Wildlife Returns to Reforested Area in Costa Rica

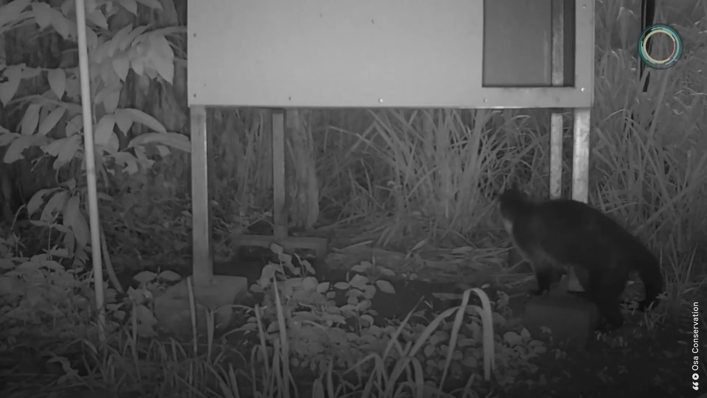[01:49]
Researchers at Osa Conservation say they have built 32 bat boxes, and after 10 months of placement, more than half of the boxes have been filled by fruit-eating bats and insect-eating bats.